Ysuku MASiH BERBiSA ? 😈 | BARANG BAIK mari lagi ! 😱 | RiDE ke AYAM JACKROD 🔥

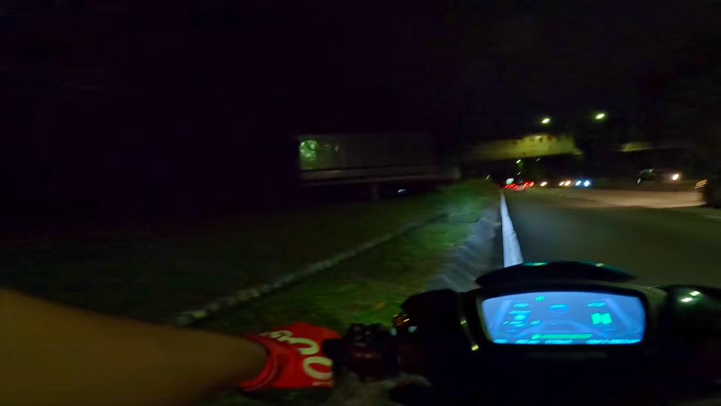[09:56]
Tak tahu lah betul ke tak jalan ni. Jalan je lah. Apa cer?
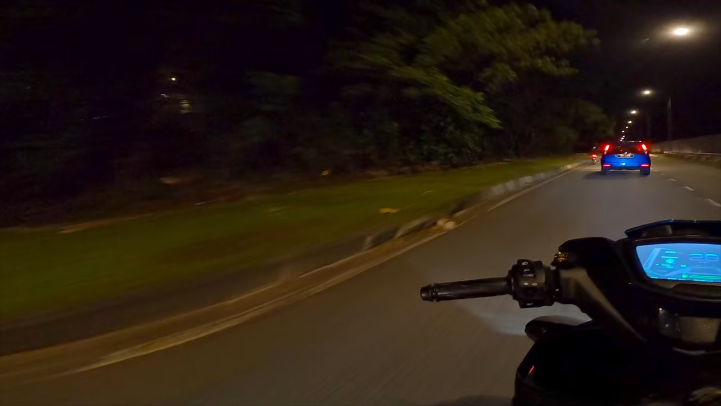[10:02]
Dia duduk belakang. Aduh. Malam lah butuh jalan.
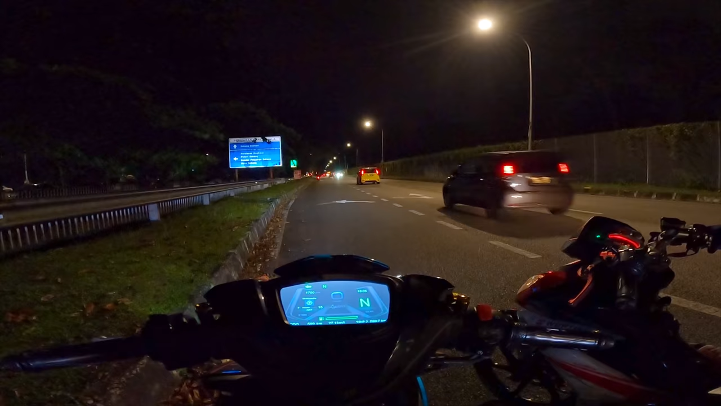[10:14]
Malam lah butuh jalan. Eh, mana ni? Alah.
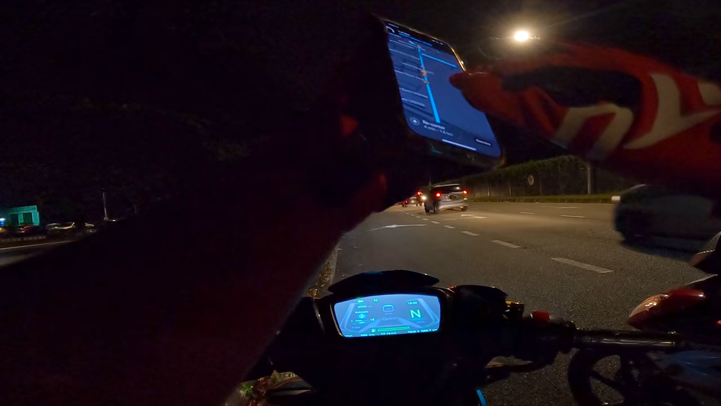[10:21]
Straight lagi depan tu, depan kampus hub, kampus ah tu ni. Depan ni ada belok je. Okey depan tu.